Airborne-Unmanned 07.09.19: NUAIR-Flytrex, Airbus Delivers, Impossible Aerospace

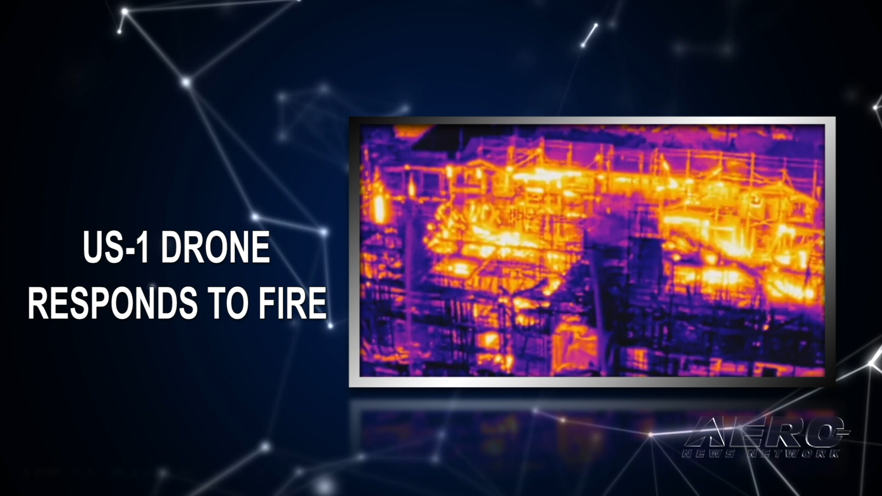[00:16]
An impossible Aerospace US-1 drone responds to California fire.
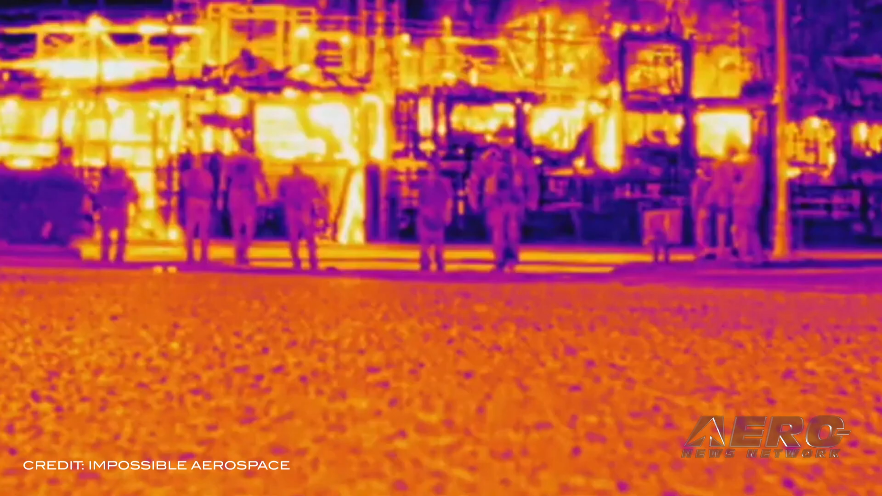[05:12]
The US-1 delivered high-def thermal video to ground crews,
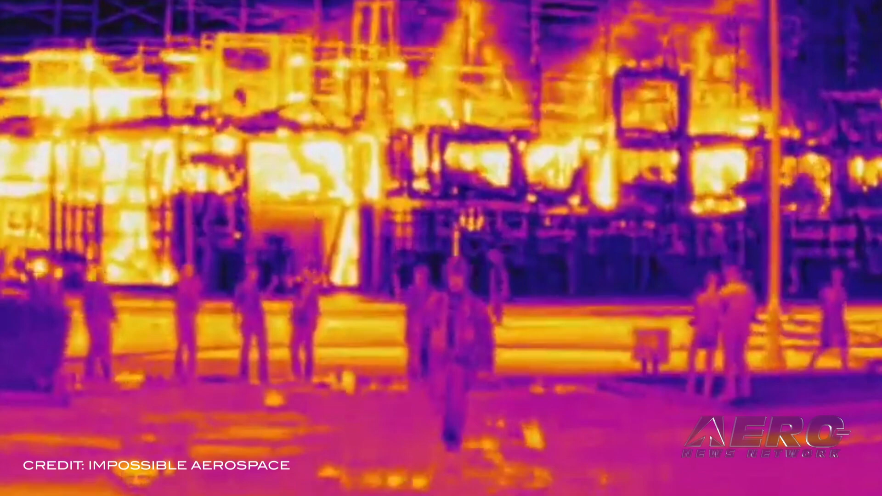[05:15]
allowing them to identify hotspots to share with first responders.